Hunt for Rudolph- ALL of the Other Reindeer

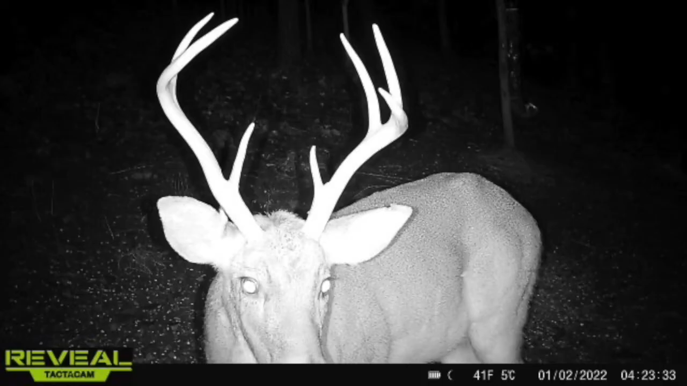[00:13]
He's still been showing up. He's our main target out here. And unless something surprisingly shows up, he's probably my only real target that I'm after.